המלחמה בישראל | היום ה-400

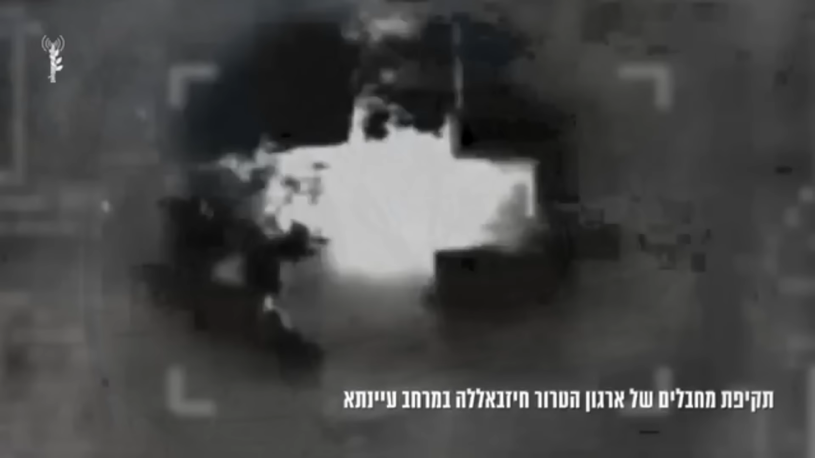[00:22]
חטיבות הערים ועודד מתהרות את הסבך העררי תוך כדי המשך הפצצות ברחבי לבנון ואיראן חוזרת על הכוונות שלה לתקוף את ישראל עם מבצע הבטחת אמת שלוש.
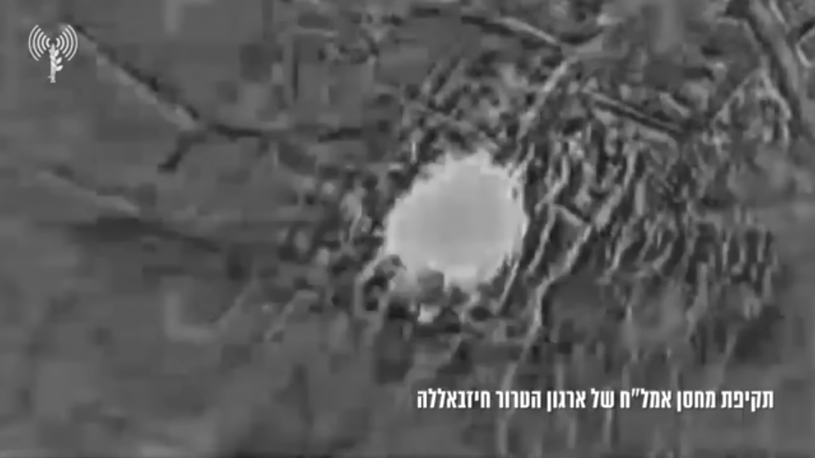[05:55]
חיל האוויר תקף בהכוונת אמן לפחות
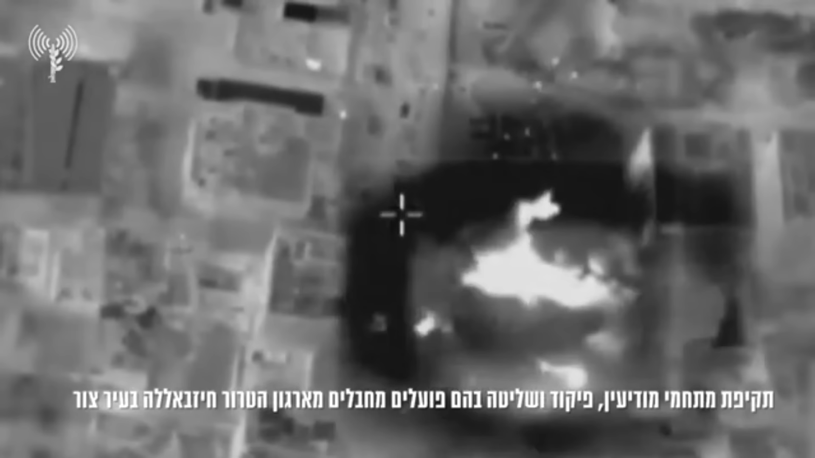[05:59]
שלוש מטרות בעיר צור שאיבו מפקדות של חיזבאללה בלב המתחם האזרחי.
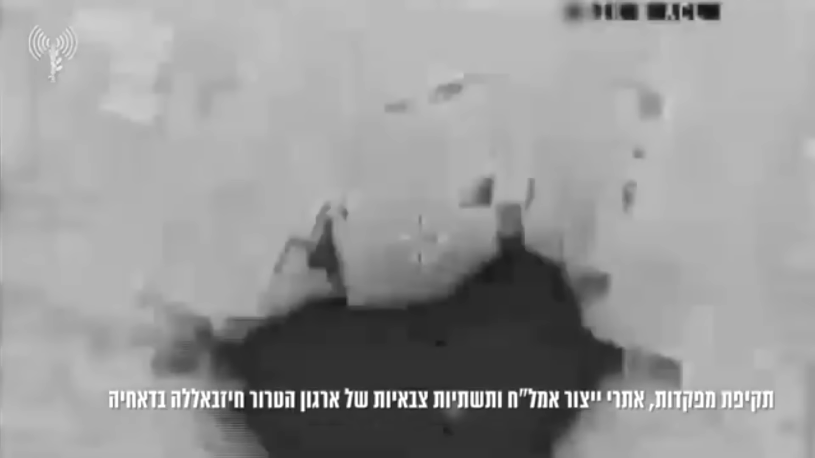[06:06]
ביממה האחרונה הוא חיסל עשרות מחבלים ברחבי לבנון.
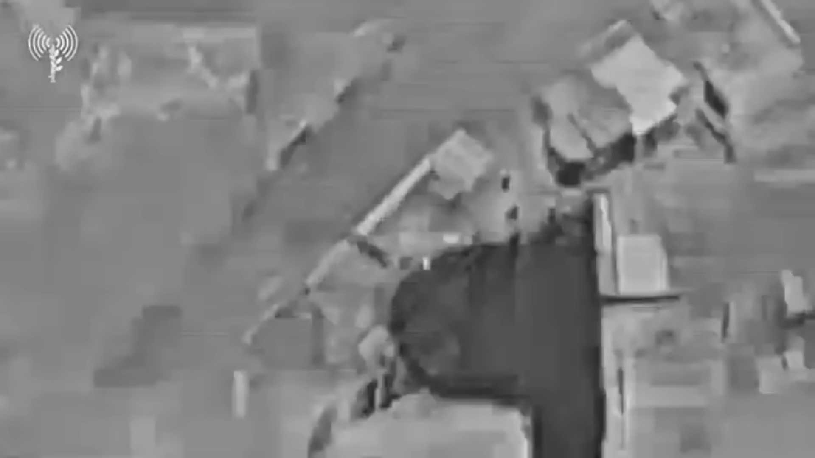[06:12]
מפקדות ואתרי ייצור של ארגון הטרור ראשי ברוב הדחיה בבירות.
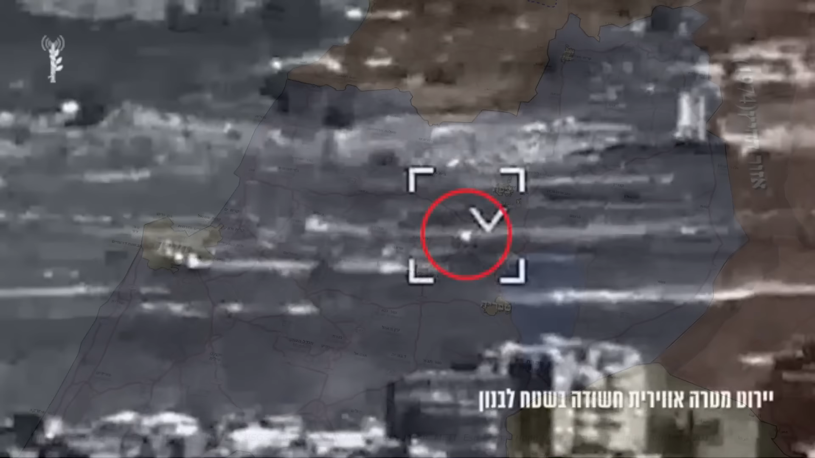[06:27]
חיל האוויר יירד לפחות כתבם אחד ששוגר מלבנון.
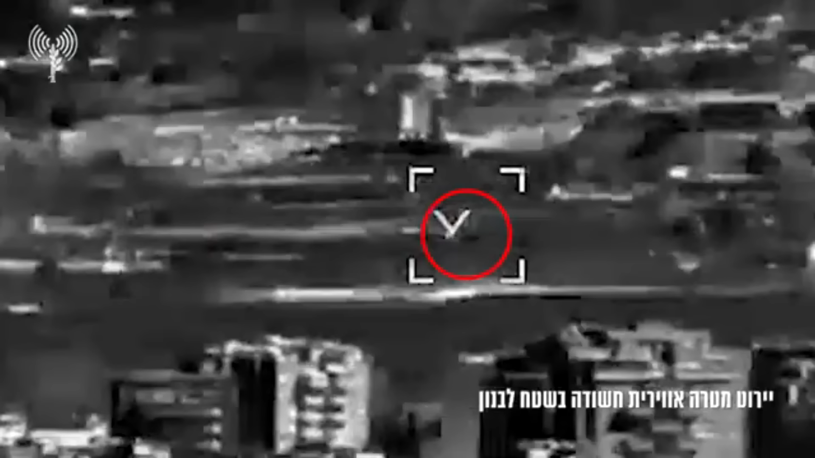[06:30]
המיליציות השיעות מאיראק טענו לשתי התקפות כתבמים לצפון הארץ.